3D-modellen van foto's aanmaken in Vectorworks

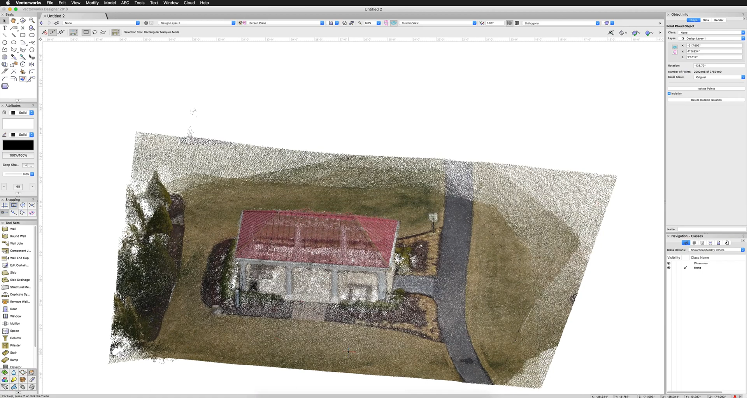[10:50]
So if we look at this object right now, it's about 10, maybe 15 feet across. That's probably not right. So what we'll do is we'll go to a view. And I happen to know that the height of this object is about 12 feet.
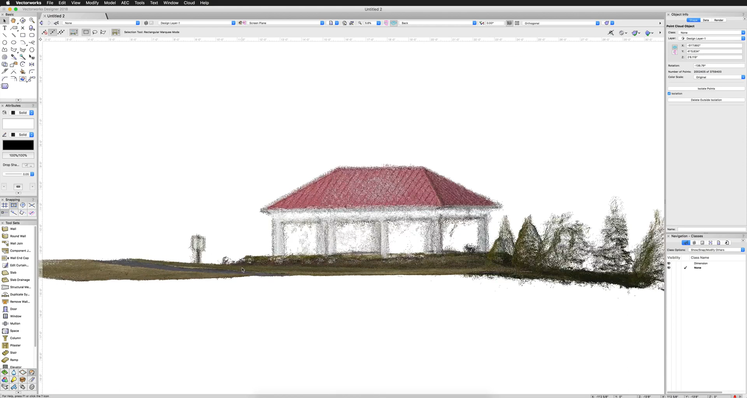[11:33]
I happen to know that this distance from here to here is 12 feet. So I'll go to modify scale objects. Click this and we'll make sure we got these points this time. And that originally says currently it's two feet and I want it to be 12 feet. We'll click OK. And then now we zoom out.
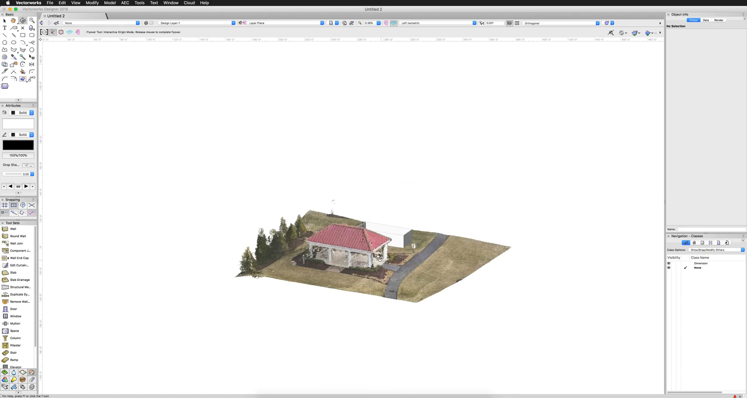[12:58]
But we can actually see our objects if we use the wireframe detail. So now you can see I can now draw an addition to this object or just its replacement. If I'm going to do demo on this, I can just block it out and show what I'm going to replace and have it basically in situ. And I don't have to redraw all this geometry from scratch. That's the best part of this. I can use this stuff as guide geometry and building more objects. So and this is, of course, fully 3D. So if I go to do, for instance, a door tool, grab that door, place it vaguely here. It'll place on the ground plane.
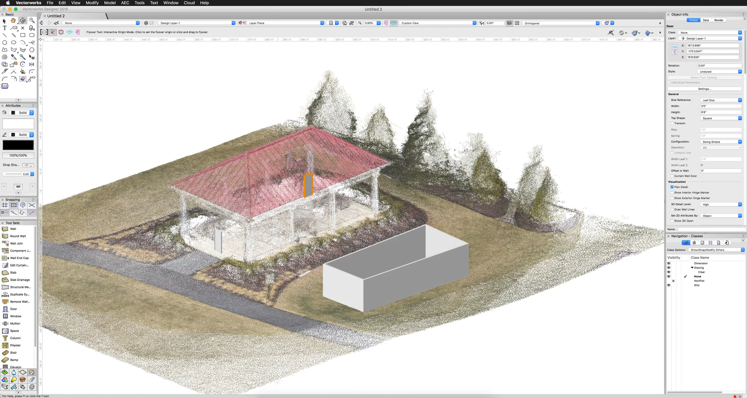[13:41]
Go up here, build one right there on the roof. And these, of course, work perfectly in 3D. These are snapped to each other. I'm snapped to those little point geometry. And that lets you trace effectively in 3D without having to redraw this whole scene and spend a whole afternoon doing that. I've scanned it in less than 10 minutes.